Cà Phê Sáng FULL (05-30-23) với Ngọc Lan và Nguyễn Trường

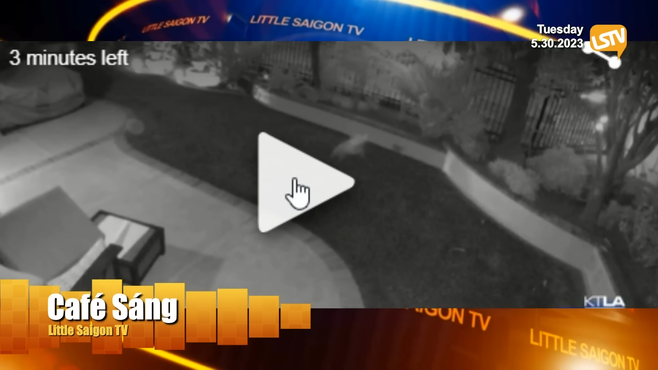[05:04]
Con trồn hả? Hay là con cáo hả? Cáo rừng núi gì đó. Đã rượt theo một chú chó và gọi là anh em với con chó này.
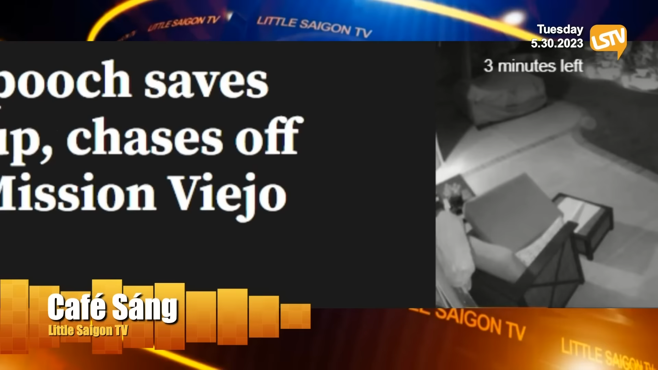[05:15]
Nó cánh vô con chó được rồi. Nó đang tha con chó đi. Nó tính ăn thịt rồi. Nhưng mà chú chó này rượt theo con cáo đó đó.